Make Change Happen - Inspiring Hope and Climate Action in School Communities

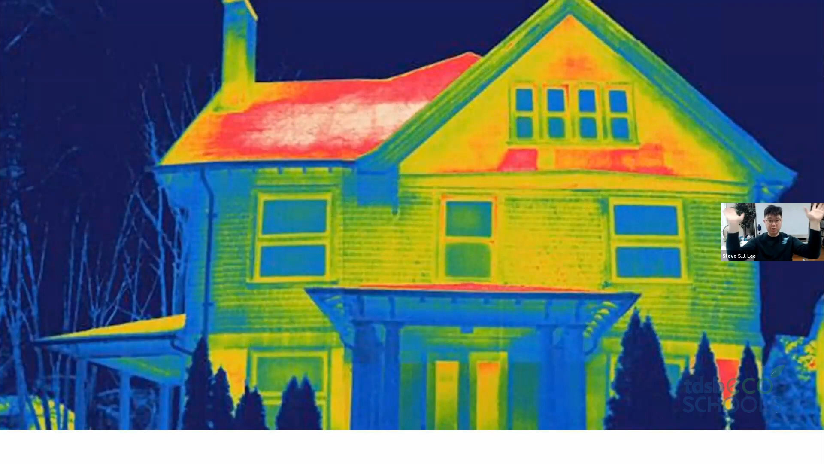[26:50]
And you can see in the red, all the heat escaping in this picture. So, insulating your house and windows, that's super helpful too.
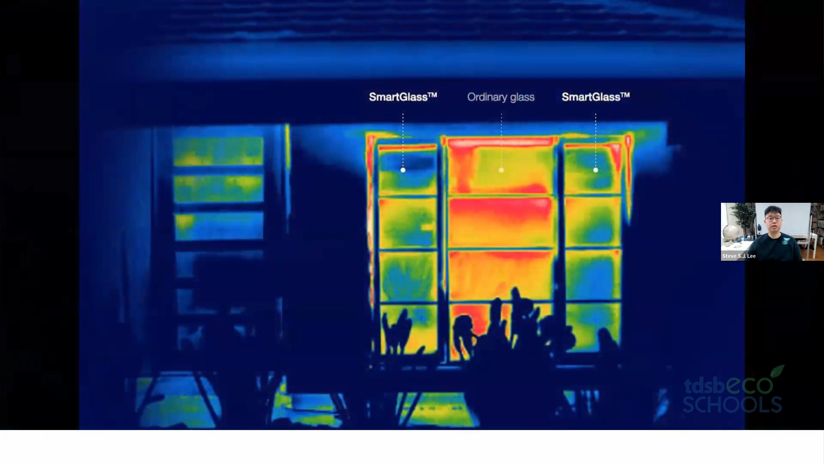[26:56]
Or different glasses. There are new smart glasses that are coming out where windows have nanoparticles built into it.